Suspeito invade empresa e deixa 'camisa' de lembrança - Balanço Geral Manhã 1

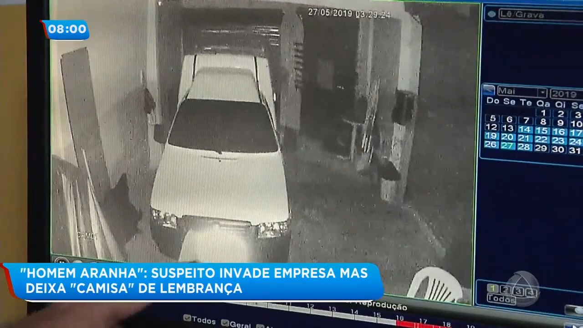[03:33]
Vou pedir para dar uma pausa na hora que ele aparecer aí. Ele aqui, ó. Dia 27. Olha ele aí, olha ele aí, cambaleando. O homem do crime, vou voltar mais um pouquinho para que você,
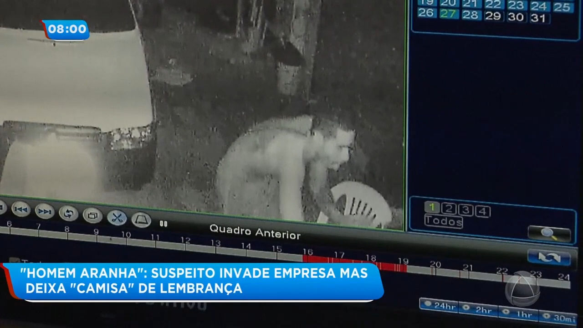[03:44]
se tiver alguma informação desse bandido, conhecer os traços. Ele tem um bigodinho aqui no canto, né? Ele tem um bigodinho, além disso, ele anda meio lá, meio cá, ou seja, pisando em falso. Além disso, ele tem uma tatuagem nas costas. Eu vou acompanhar com você agora, mais uma vez, essa imagem, se você tiver alguma informação. Pode soltar a imagem aí? Vamos ver se ele consegue aqui, ó. Por volta das 3 horas e 23. Olha aqui, olha como ele anda aí.
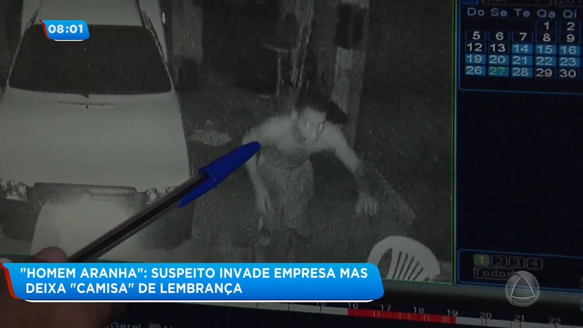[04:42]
A imagem não está muito nítida, porque era noite. Imagina aqui, tem uma tatuagem aqui no braço. Observe aqui, no canto, se você tiver alguma informação, ó. No braço esquerdo. E aqui, a tatuagem.